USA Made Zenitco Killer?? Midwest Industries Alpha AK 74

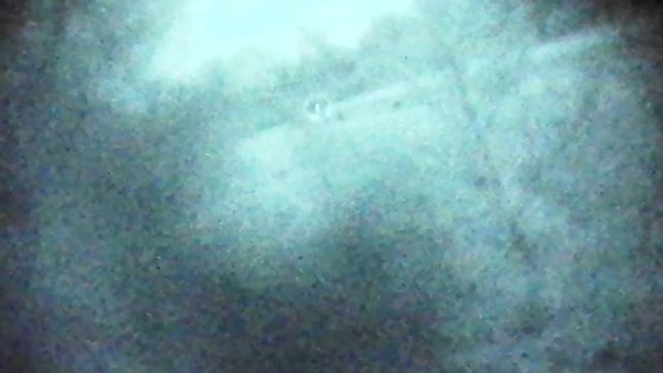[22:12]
This is the optic I usually run on, you know,
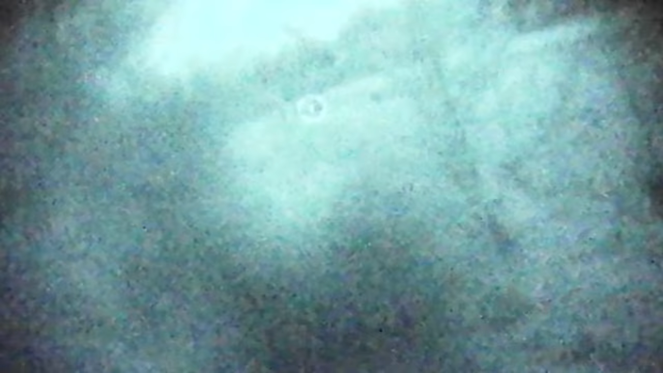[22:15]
whenever I go out to Milsom West,
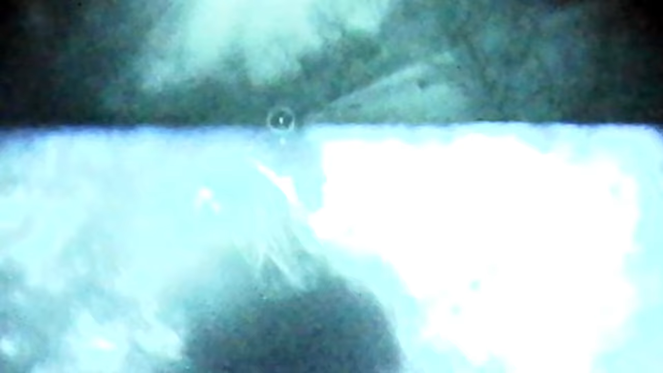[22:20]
that is when I'm under night vision the most and am doing force on force,